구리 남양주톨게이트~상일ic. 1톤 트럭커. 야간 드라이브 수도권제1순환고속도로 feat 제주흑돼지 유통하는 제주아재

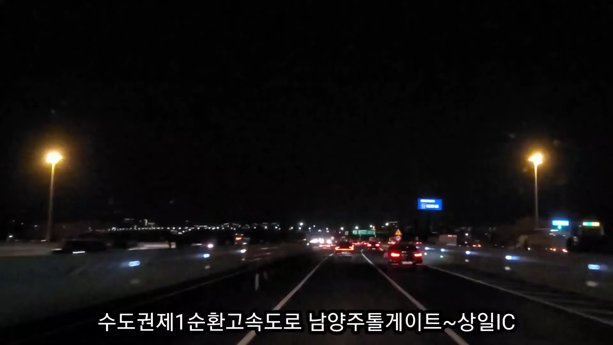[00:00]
구리 남양주 터널을, 아, 터널이 아니고 구리 남양주 톨게이트를 지났습니다.